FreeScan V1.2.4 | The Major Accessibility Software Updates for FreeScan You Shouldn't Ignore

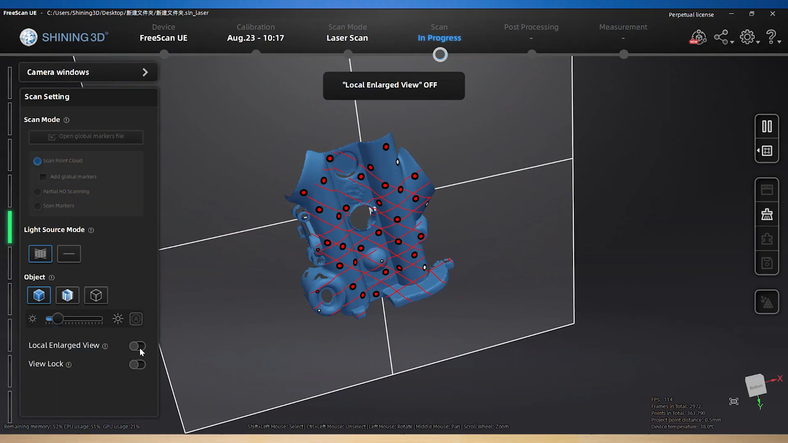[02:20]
First of all, we add a local enlarged view.
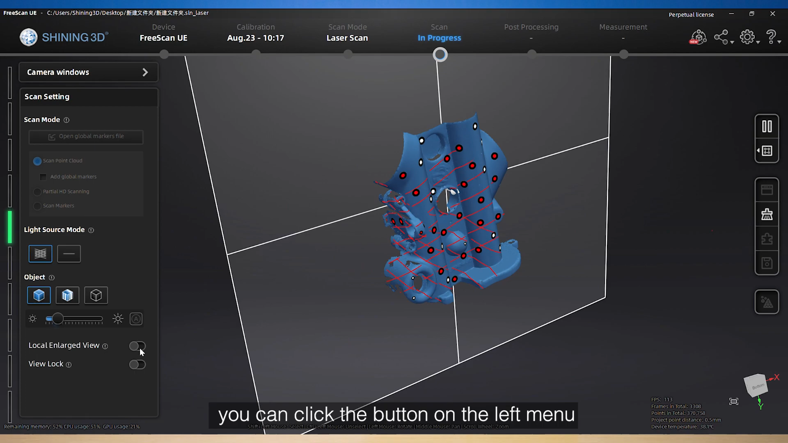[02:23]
You can click the button on the left menu or long-pressed up button to switch this function on and off.
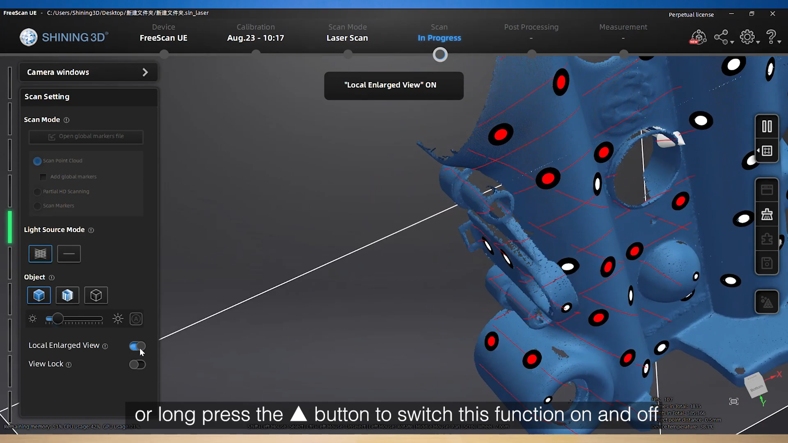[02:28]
Turn on this,
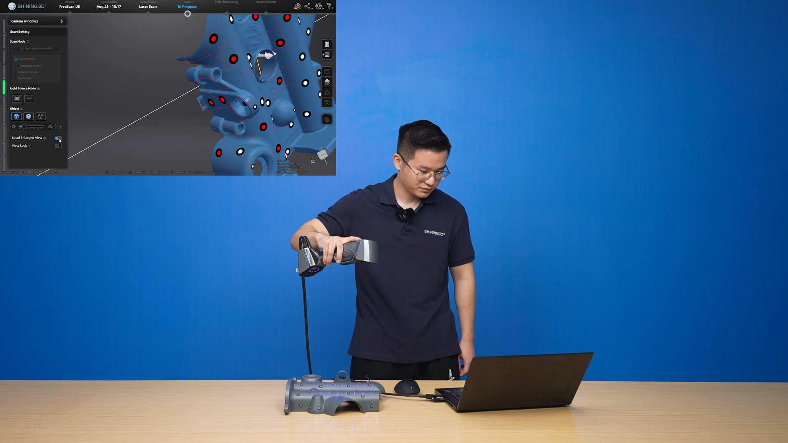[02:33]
and the object view will enlarge to the maximum so that you can check whether you capture enough data at the corner and edge of the object. Secondly,
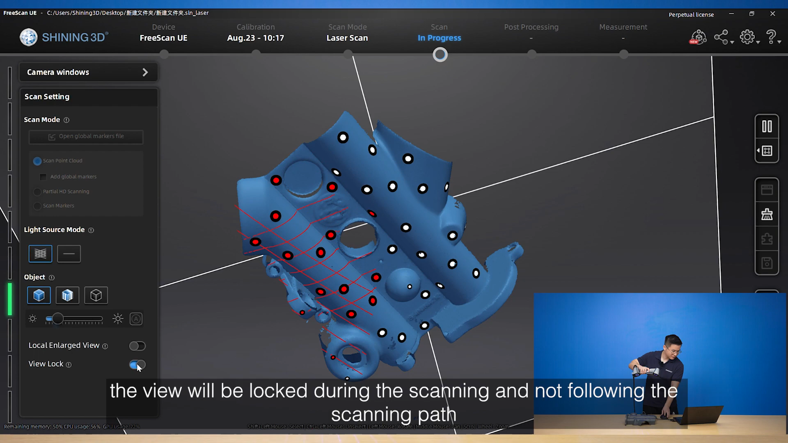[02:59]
This function is for clients who have the demand of scanning the object at a fixed angle.